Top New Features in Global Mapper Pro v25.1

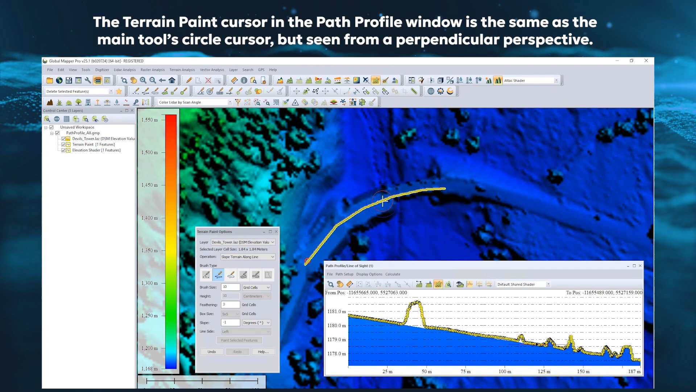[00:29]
Subclassifications, a new custom classification type, can now be created during custom feature classification.
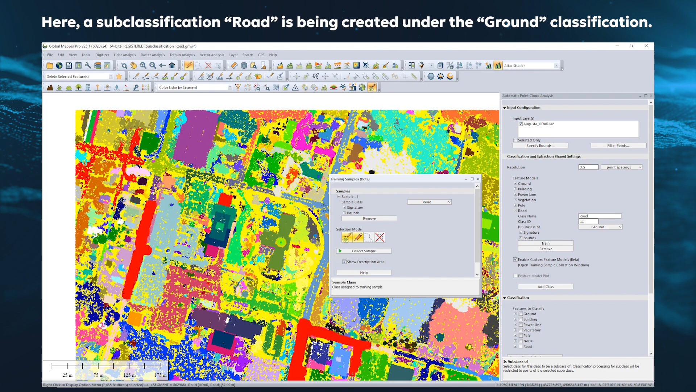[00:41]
Subclassifications are distinct in color and class without losing the functionality of the parent class. For example, tools that measure height above ground will automatically use points in the subclass Road as a part of the ground measurement.